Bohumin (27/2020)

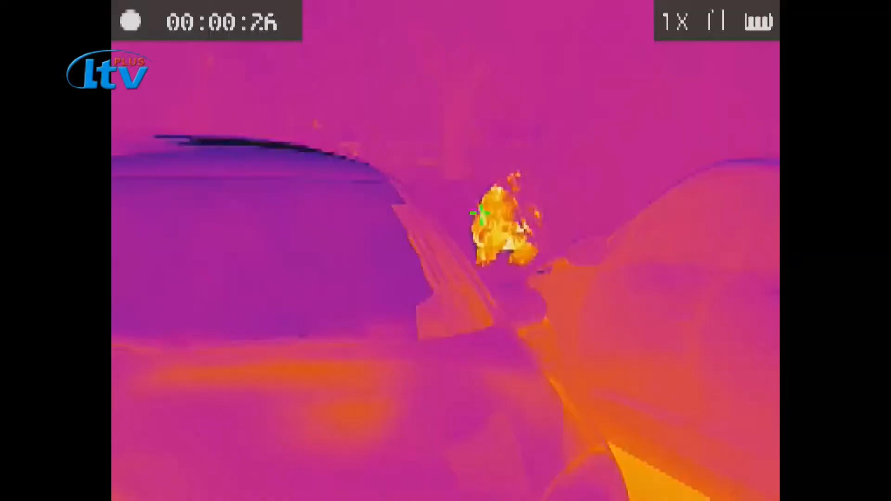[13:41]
Monokulár pomůže také v dopadení zlodějů,
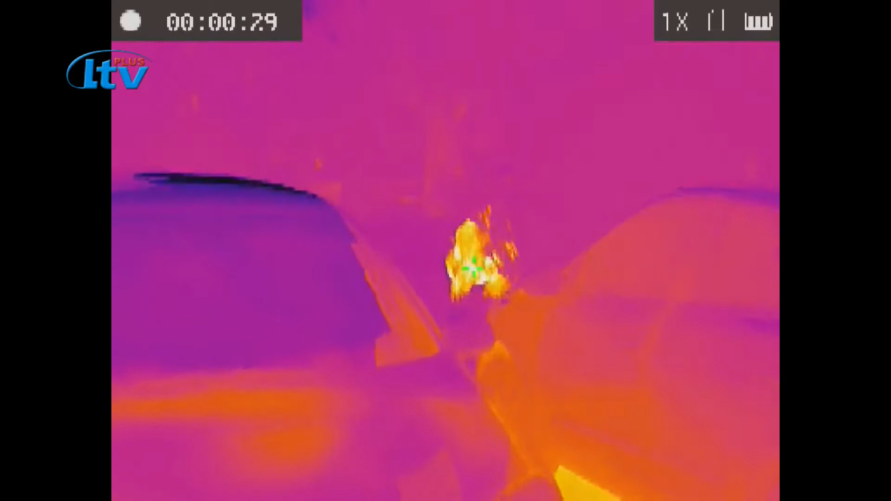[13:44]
kteří právě v noci spoléhají na roušku tmy a snaží se před dopadením schovat například do úkrytu v křoví.
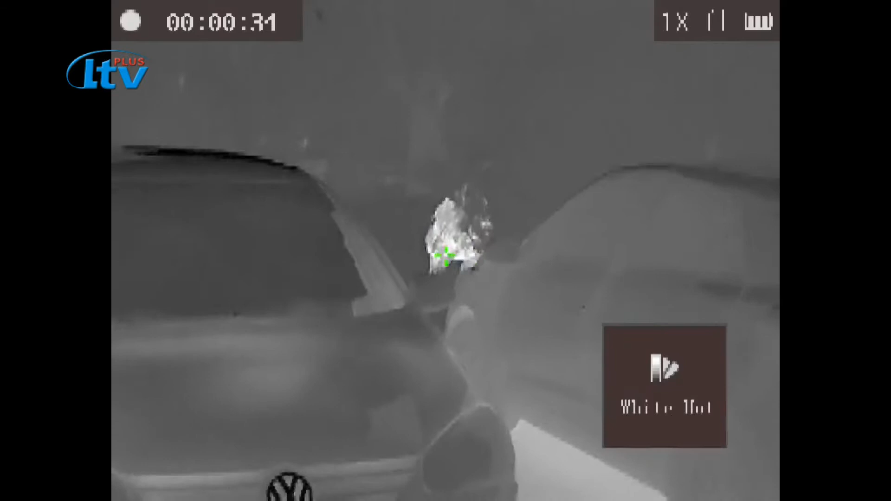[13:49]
Termokamera s vysokou citlivostí detekuje člověka do vzdálenosti 440 metrů,
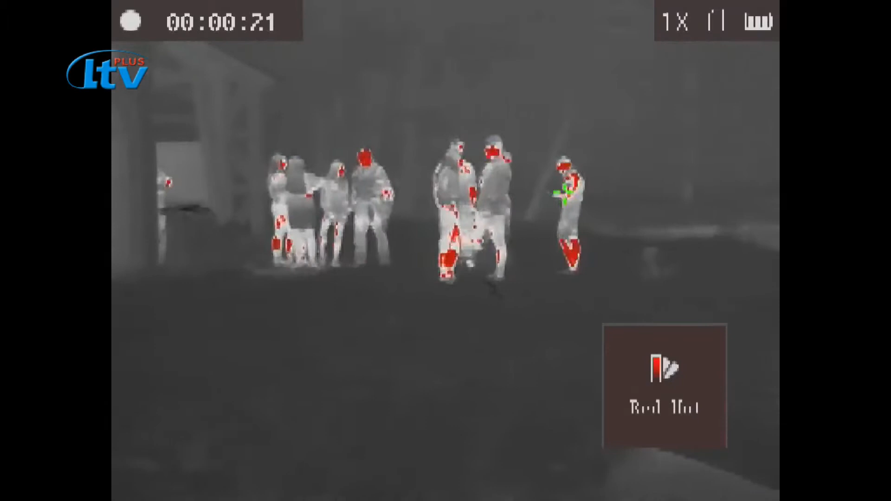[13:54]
auto až do jednoho a půl kilometru.
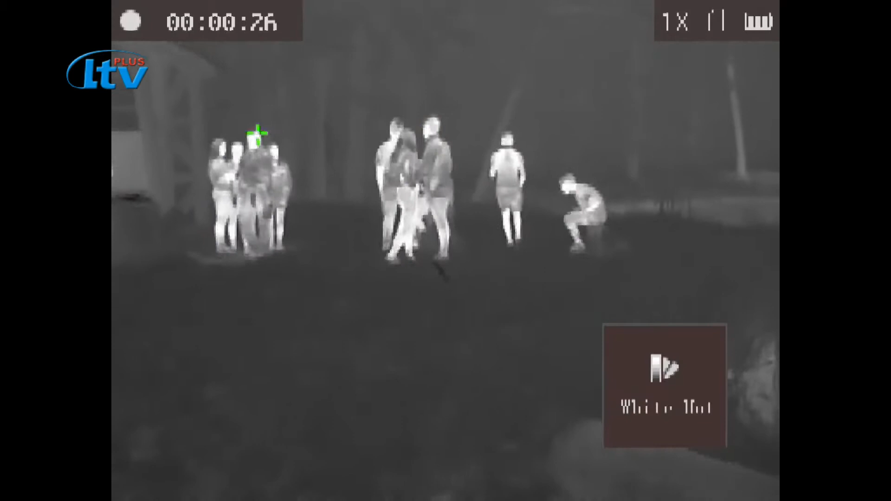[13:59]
Obstojí i v drsných podmínkách prostředí, jako je mlha, kous, prach, déšť, sníh či lesní porost.
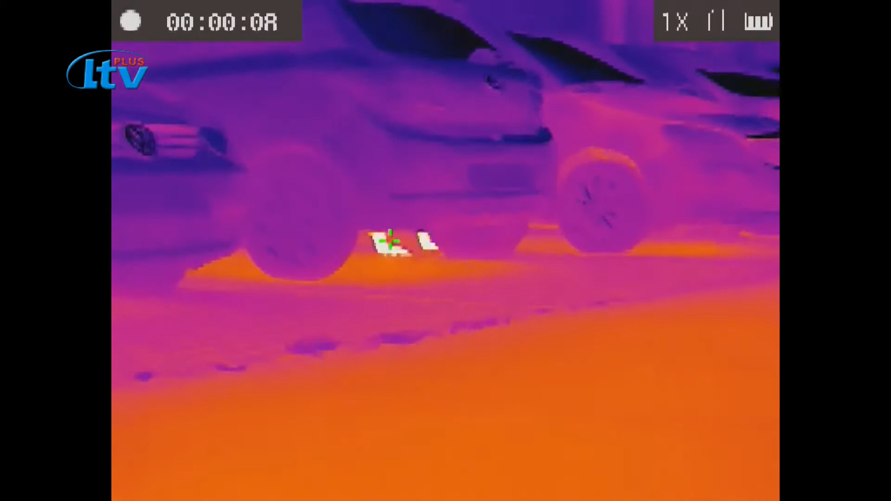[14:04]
Městská policie aparát za 40 tisíc korun zakoupila s pomocí dotace prevence kriminality.